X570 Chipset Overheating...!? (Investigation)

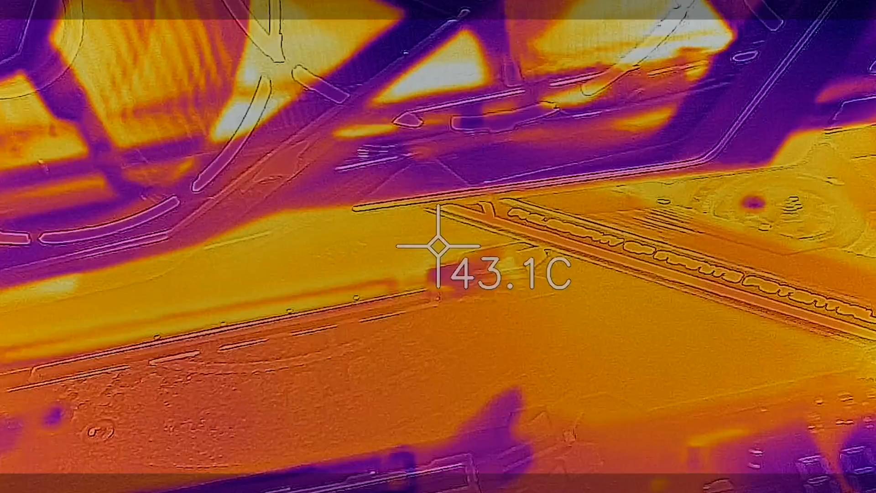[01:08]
On screen: spot 43.1°C
So the results now for the open air test bed on both boards, we saw a surface temperature on the heat sink, coming in with the Aorus Pro Wi-Fi,